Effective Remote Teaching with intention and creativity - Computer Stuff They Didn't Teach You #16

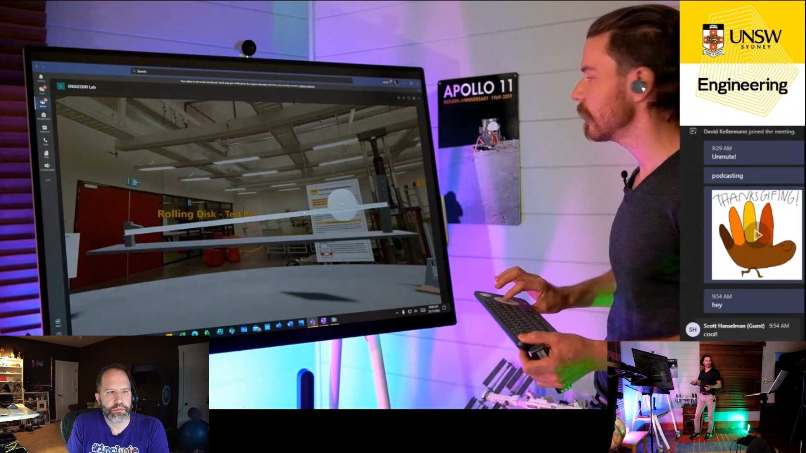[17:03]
And then we animated it using Ubiquity. And now the students can actually take the measurements of the momentum of this rig in an augmented reality space.